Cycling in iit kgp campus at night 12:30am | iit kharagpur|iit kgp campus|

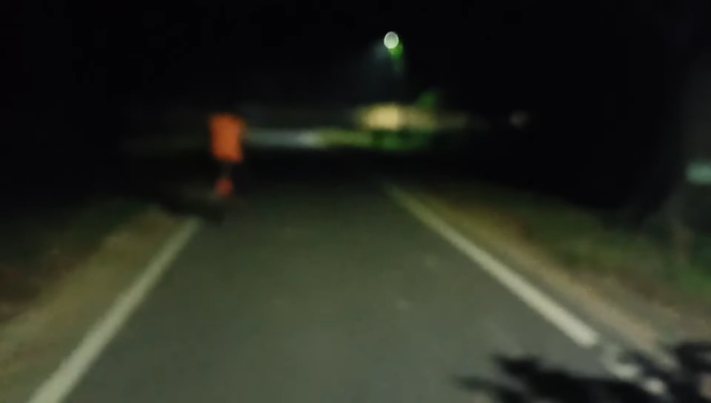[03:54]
So guys, we are going to old RK building. So it is supposed to be believed that this was the one of the whole of IIT KGP.
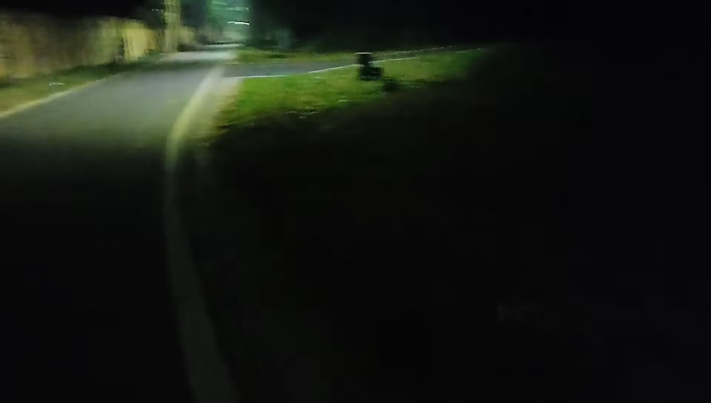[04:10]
Actually it has been stopped few years back because of some people dead over there. So this is the old RK building. So guys, we are going to this nearby this hall, I mean this old RK building.
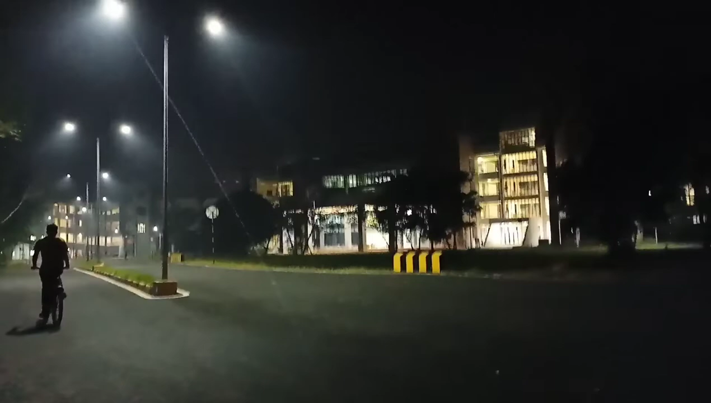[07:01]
This is what Nanda complex looks like. So this is our Nanda complex.